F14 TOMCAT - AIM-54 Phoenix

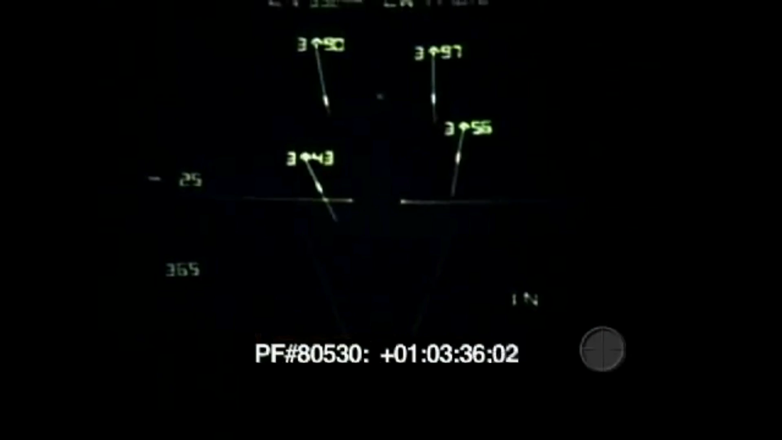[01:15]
Up to 24 targets can be tracked simultaneously. Other new fighters, on the other hand, are restricted to one-on-one engagement.
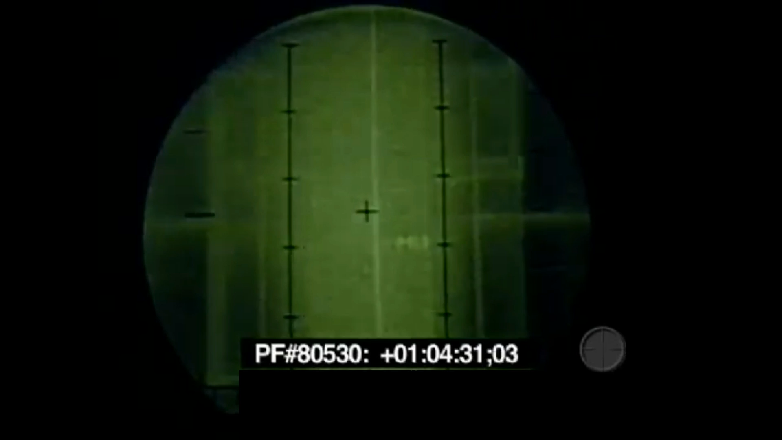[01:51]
provide the F-14 with almost three times the detection volume of current fighters at 30 to 50% greater range.